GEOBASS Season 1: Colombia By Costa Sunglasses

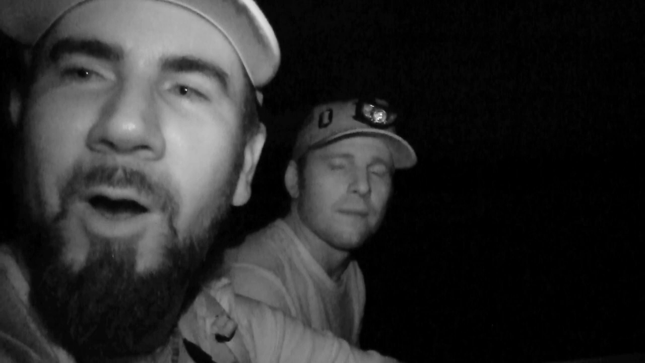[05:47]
So now we're taking a nighttime riverboat cruise. Just to get out here has been very, very, very difficult.
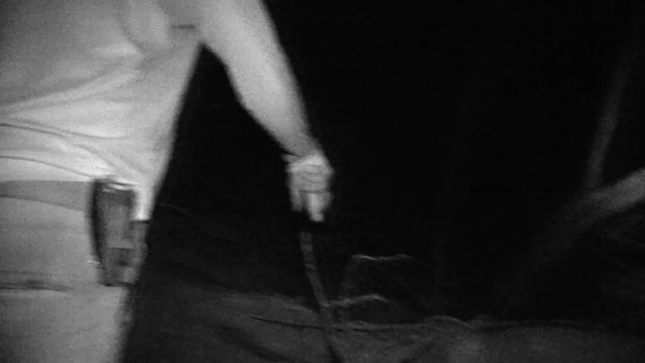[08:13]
Got some strange sticks here, Chris. What's going on I'll here?